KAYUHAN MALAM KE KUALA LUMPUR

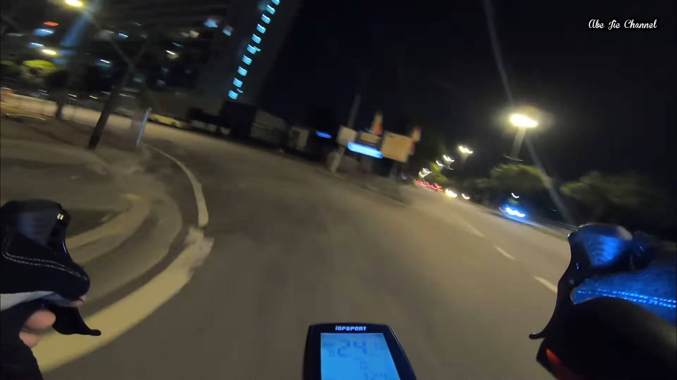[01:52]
Jadi tak jadi datang. Tinggal dua orang. Okay, kita masuk sini sekejap. Kita cari mana dia duduk. Kita tunggu. Ini dekat taman kompleks di polis.
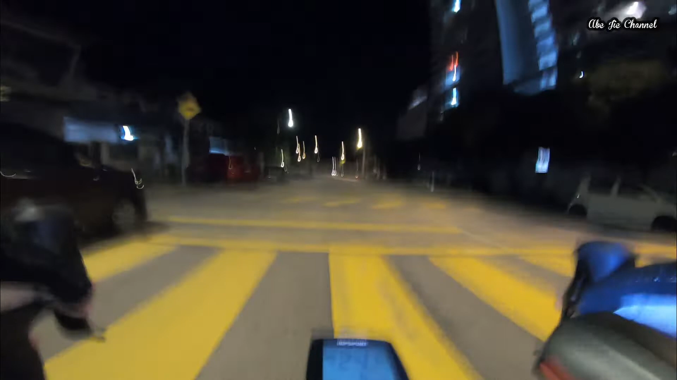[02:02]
Masa perumahan. Perumahan sekolah mana kat sini? Sekolah, sekolah Seri Lintang. Dengan sekolah kami kompleks.